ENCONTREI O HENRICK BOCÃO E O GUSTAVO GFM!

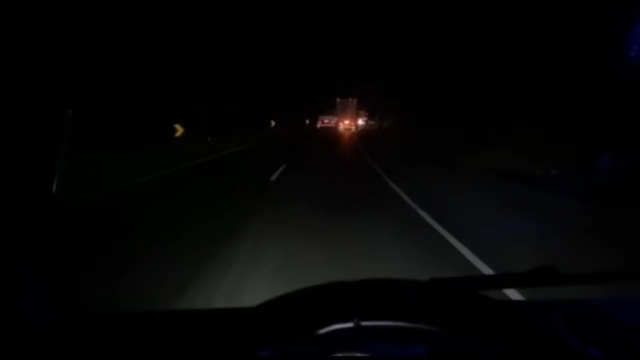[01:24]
Tem uma rochada, tem uma rochada, tem uma rochada dos carros, beleza! O Adãozão se largou na frente e foi embora! Ah, já tá eu, o Meireles e o doidinho da 34 lá, que eu me esqueci o nome dele! Na verdade, nem perguntei o nome dele! Cê tá doido, moço! Tem uma rochada! Ó, o Adãozão tá lá na frente, ó! Tá com 550 sacos! Meu Deus, 550 sacos aí, ó!